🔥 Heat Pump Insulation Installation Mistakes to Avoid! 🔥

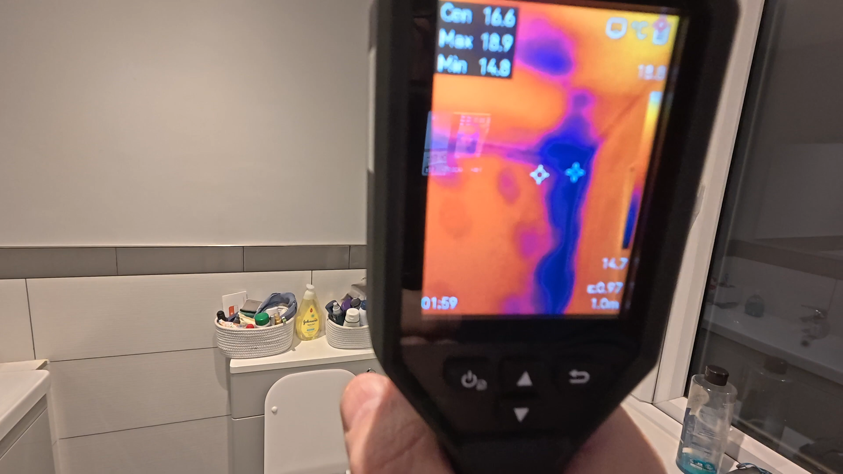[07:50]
So again I'm not sure how we could improve the insulation there, short of remodelling the bathroom, taking the plasterboard off and putting some insulation behind it. One thing I do find interesting is you'll notice this spotty pattern.
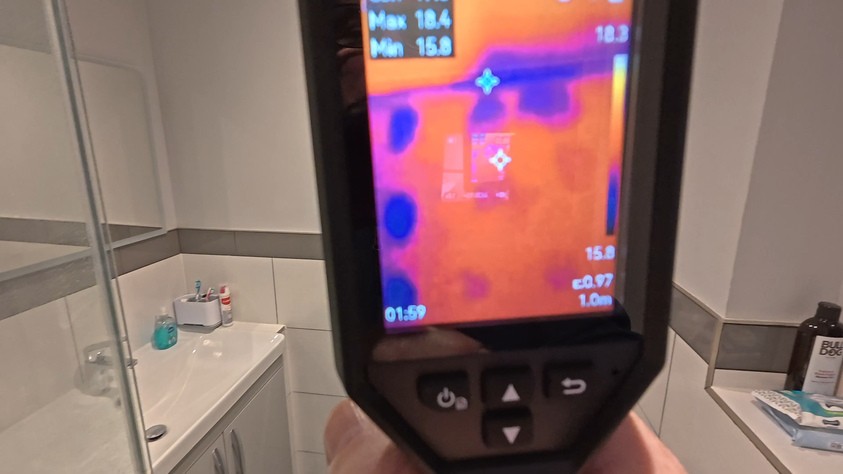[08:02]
This is the dot and dab that is behind the plasterboard. So obviously the plasterboard is held off the wall in certain places but where there is a
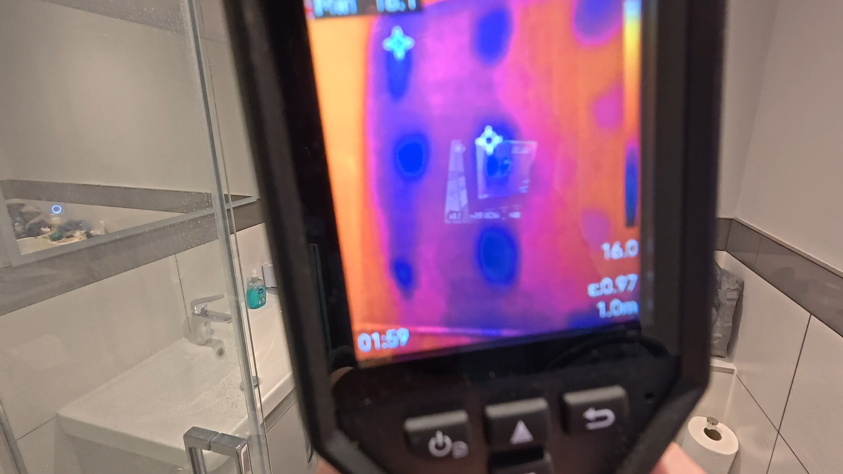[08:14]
some adhesive it is letting a little bit of cold through.
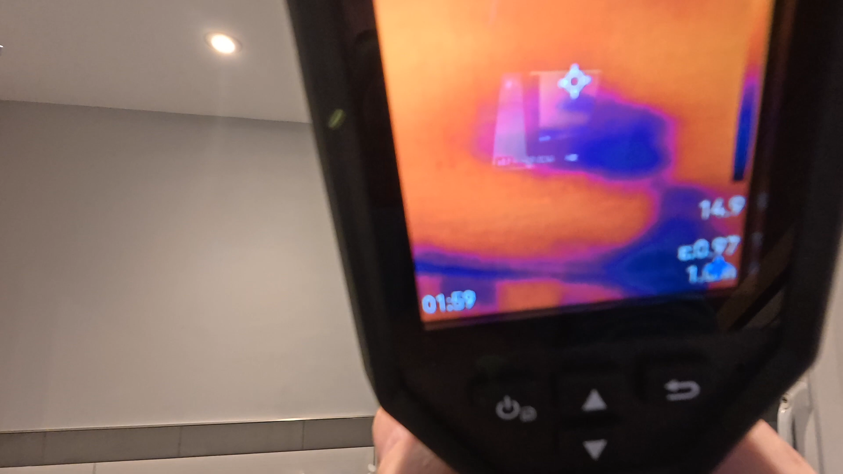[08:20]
Again worth checking the ceilings and you'll notice again that cold spot there that I can do something about. I'll actually head up into the attic in the next couple days and just put a bit more insulation in that corner.
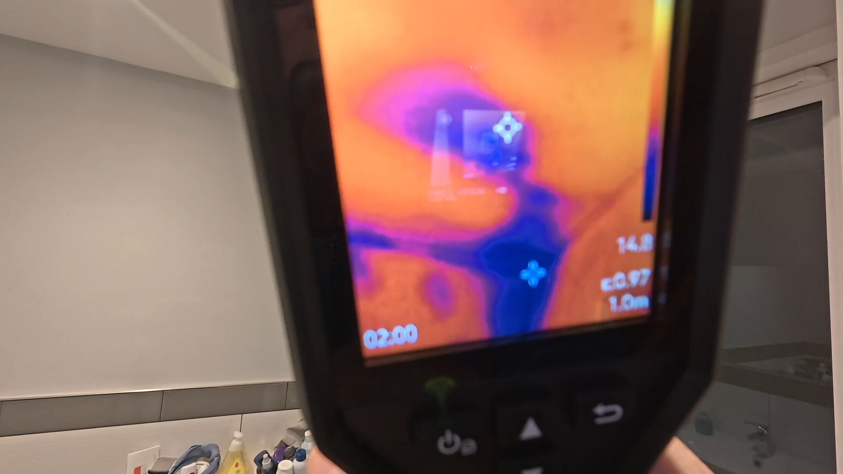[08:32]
So you get the idea. Taking a thermal camera, going around and checking all of the seals on all of your windows and doors.